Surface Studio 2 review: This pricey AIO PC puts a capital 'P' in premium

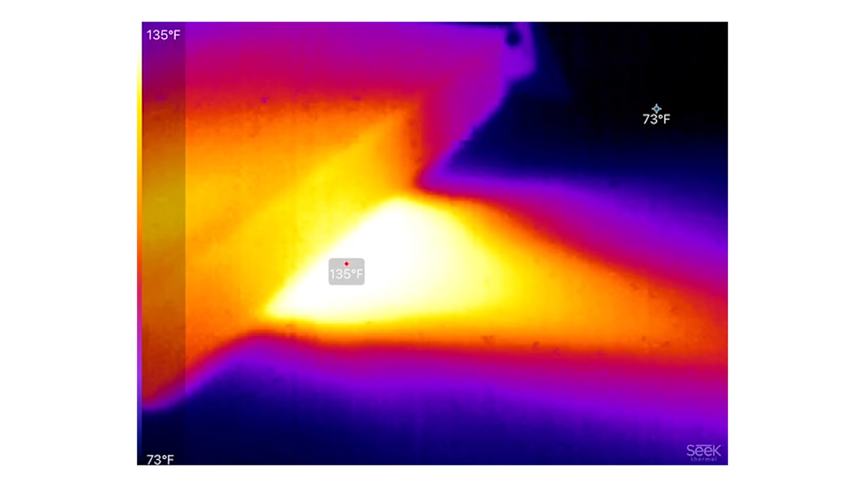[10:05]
On screen: scale top 135°F, scale bottom 73°F
you're looking at 145 degrees Fahrenheit, or 63 degrees Celsius, which is pretty toasty, and the device itself can get a little warm,
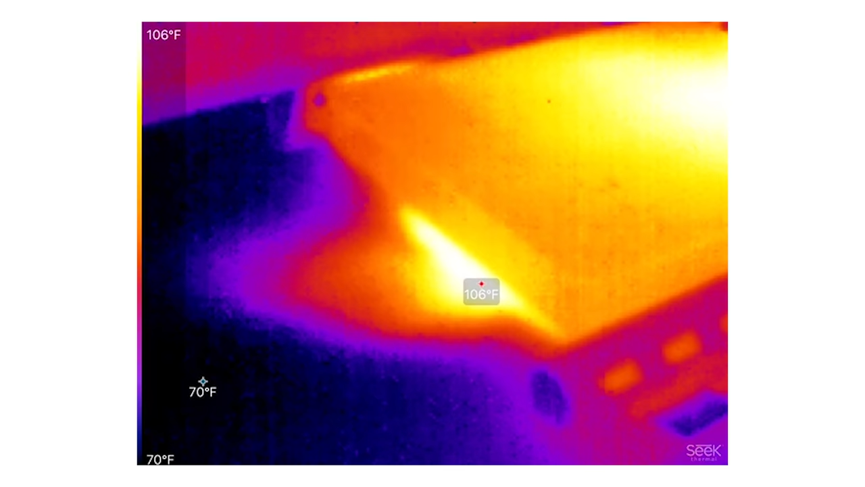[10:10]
On screen: scale top 106°F, scale bottom 70°F
but again, it's not really hot, and you're not gonna keep your hands in front of it, but it goes to show you the thermal limitations that you're dealing with with such a small, compact device.